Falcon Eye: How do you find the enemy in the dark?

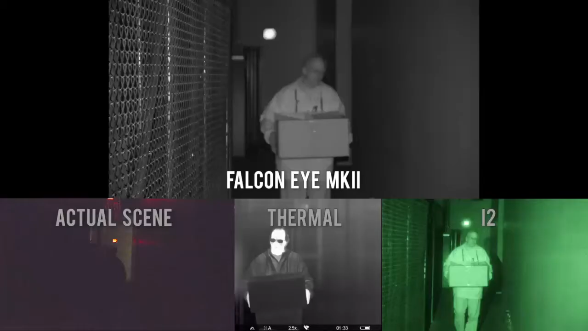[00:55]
The KC2000 Mark II Falcon Eye Color Night Vision Camera is a 24-7 video system that works all day and all night.
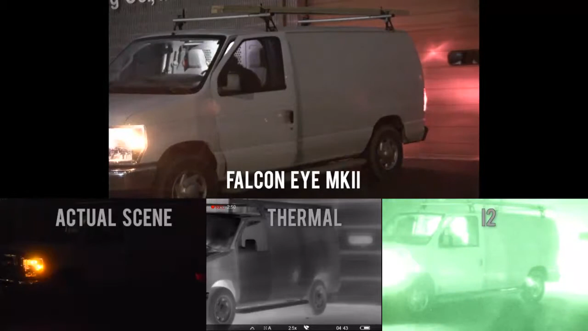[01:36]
Help determine if a person is holding a weapon.
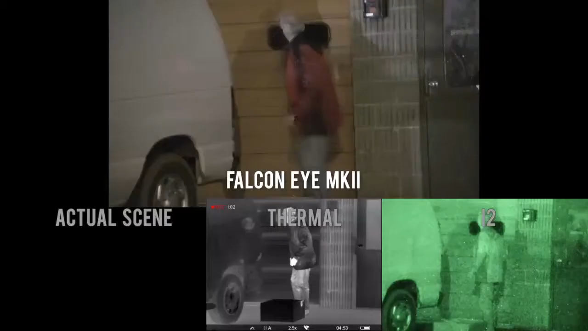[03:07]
With portability, flexibility, and exceptional color recording performance in virtually any lighting situation, it's the perfect solution. For more details, visit FalconEyeCNV.com